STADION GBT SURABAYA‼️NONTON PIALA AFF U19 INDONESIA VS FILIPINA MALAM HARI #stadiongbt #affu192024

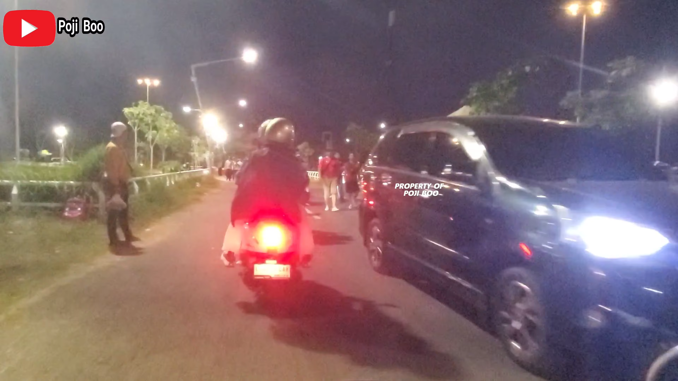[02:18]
Untuk parkir di sini tuh dijaga di sub dan cuma bayar Rp5.000 saja pemirsa. Dan situasinya seperti ini.